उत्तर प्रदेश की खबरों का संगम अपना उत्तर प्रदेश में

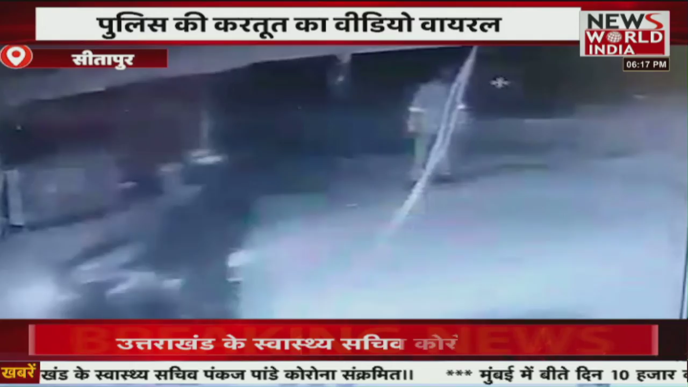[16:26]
दुकान के सामने मकान में सीसीटीवी कैमरे में कैद हुई घटना। वीडियो सोशल मीडिया पर वायरल हो चुका है।